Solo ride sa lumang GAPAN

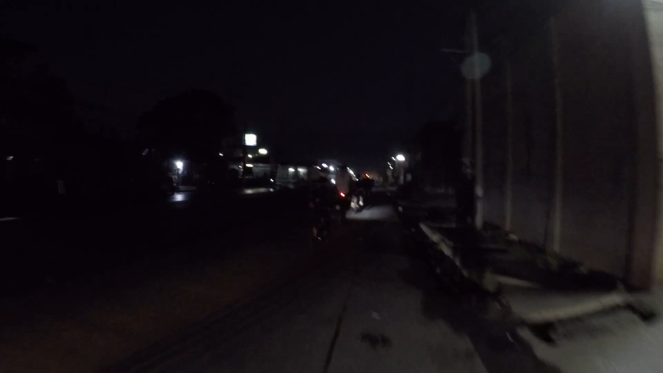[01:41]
Okay, so dalawang aksidente na tayong nakadadaanan. Ingat-ingat.
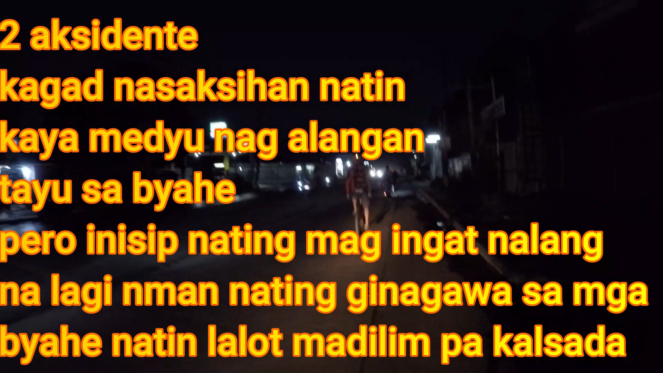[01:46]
Ingat-ingat, may pangatlo pa yata doon no?
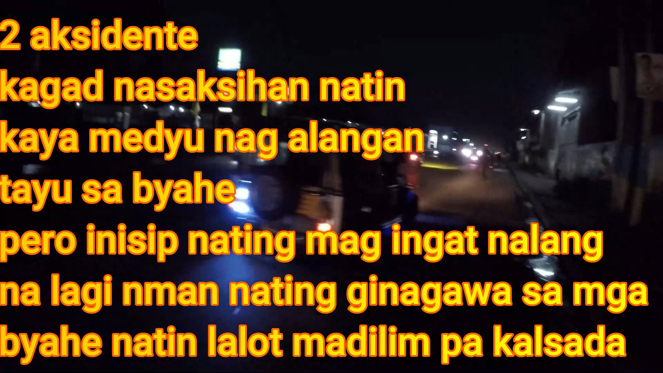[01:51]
Hindi naman, naplata na lang yata.